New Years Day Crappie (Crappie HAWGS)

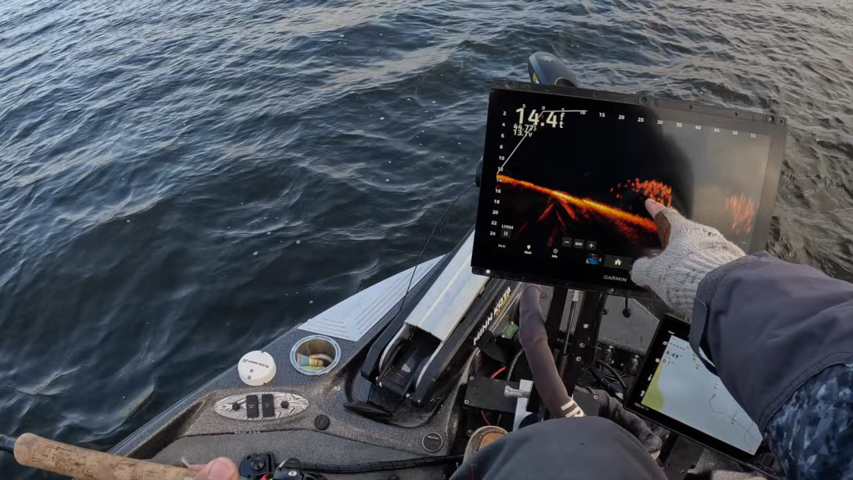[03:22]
On screen: depth 14.4 ft
Big school. We've got a pile and a school behind it. Now this happens a lot of times when we have the wind blowing in a certain direction. And those fish will stick behind a structure pile here and see if we've got any active fish. Boom. There's our first fish. That is our first cast of the day guys. And that's a good fish. Good eater. Just an eater fish. But that's what I'm talking about. So if you look at this structure here, let's look at this, break it down.
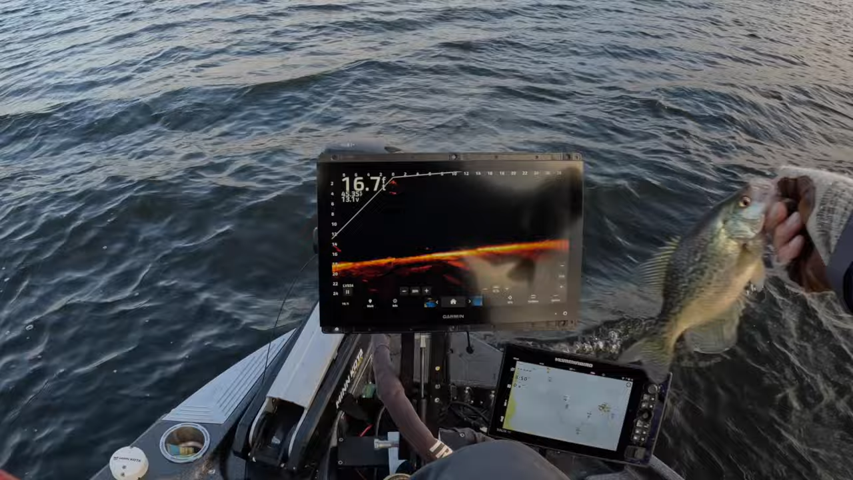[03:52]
So great fish, just a, this a small eater.
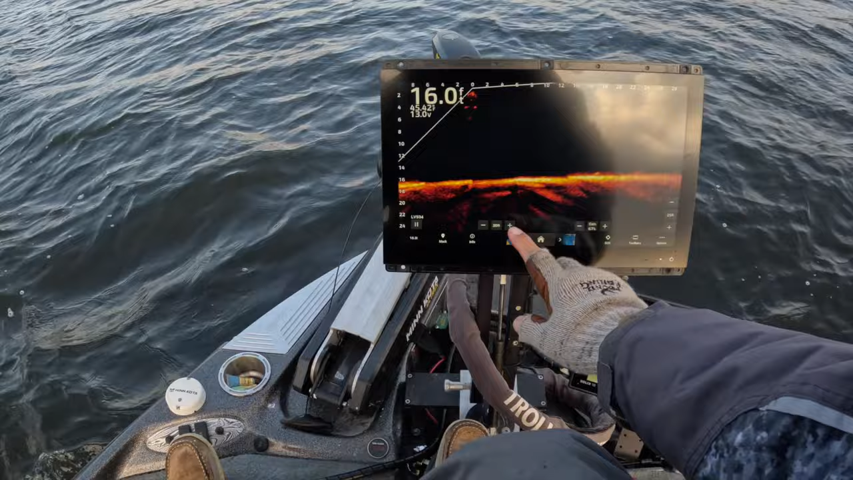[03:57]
But if you want to look at this structure here, you're going to see that these fish are stacked right here.
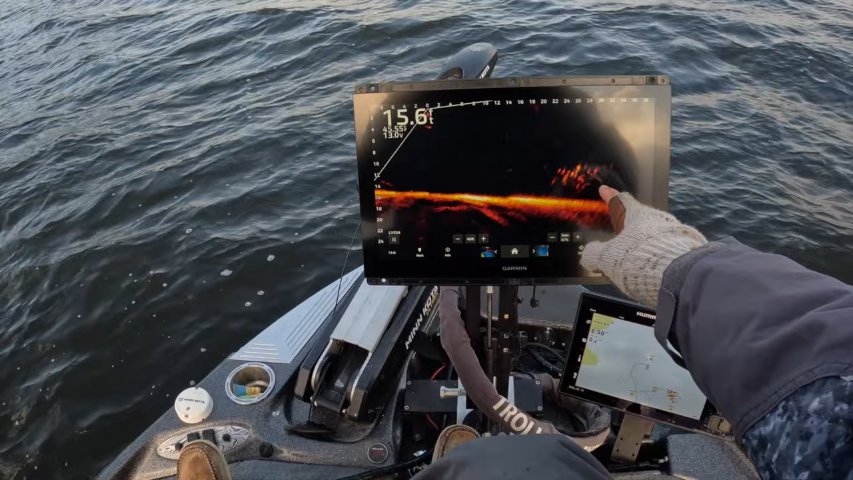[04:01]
See how they're stacked behind it. You've got a structure right here. And then you've got the fish just stacked behind it, which is all downwind. So all we're doing is casting right over it. And here it comes. Here comes the bait right there. Boom. That one followed up for sure. Good fighter.
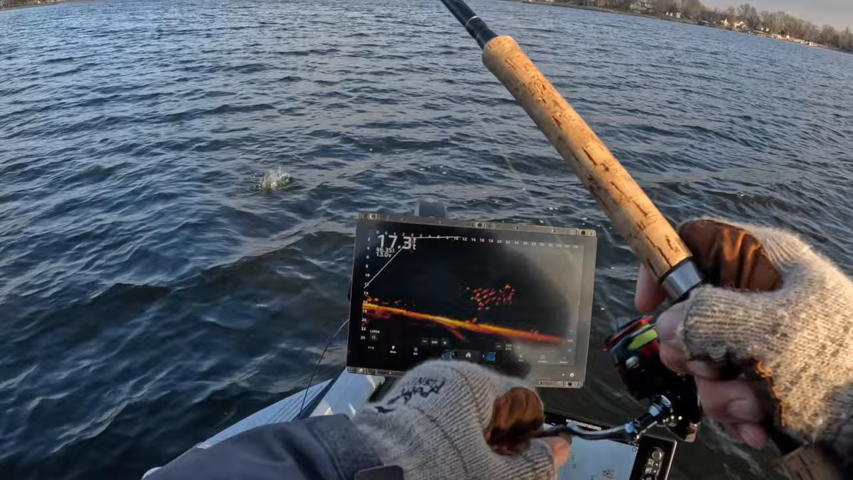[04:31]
Good solid fish guys. Good solid fish. Great start to the day. That's two casts, two fish. This is bigger than the first one. Look at that shine. Come on now and check out those fish right there. Happy New Year's. Let's get another New Year's fish going in the bucket right here.
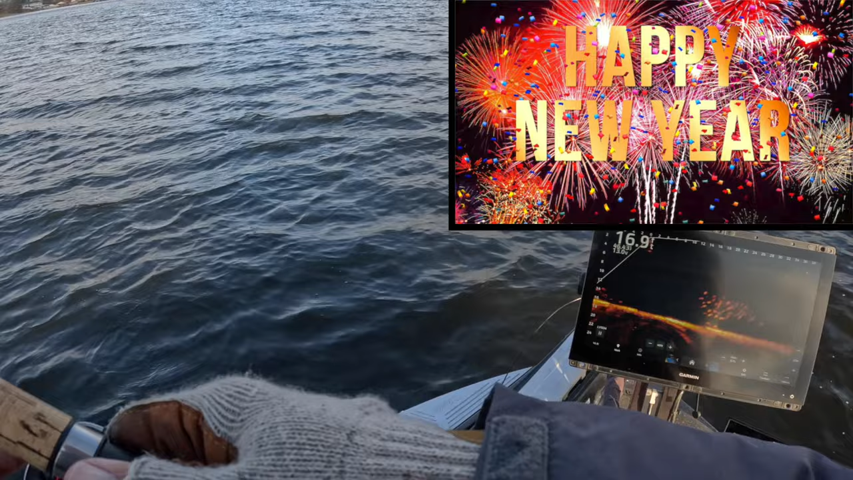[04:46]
Now, if we were keeping fish, I think we'd have no problem getting our limit pretty quick. And they look like they're deep in, they look like they're really deep in this pile. So not as many fish, but we're hoping that we can get a bigger fish by going deep in the pile. There we go. Is it a bigger fish?
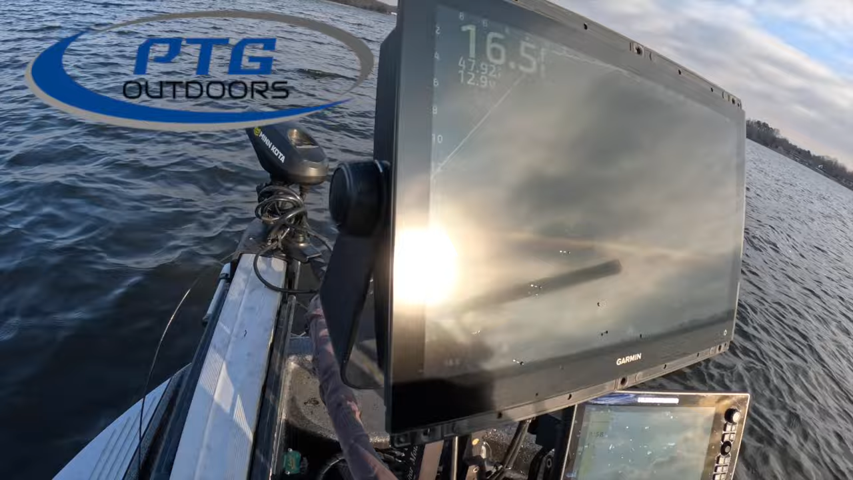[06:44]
This is a Garmin unit. It's a 16 inch mounted on a cornfield fishing gear folding mount.
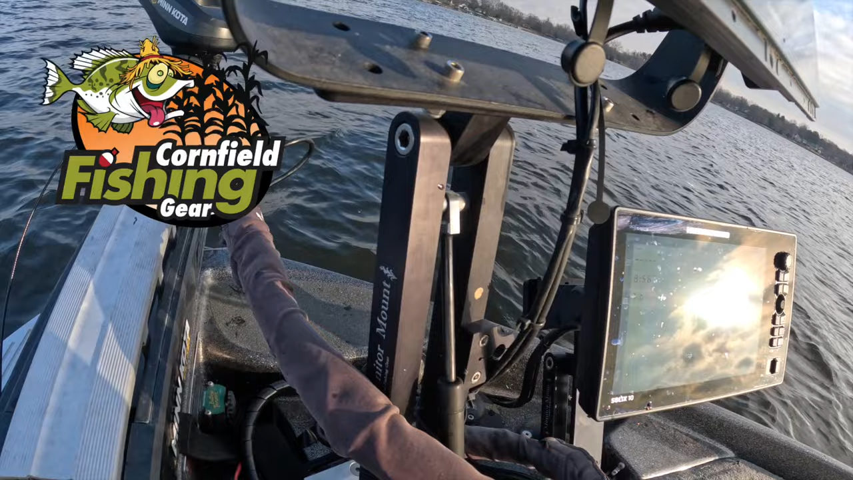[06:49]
Okay. It does have the bridge.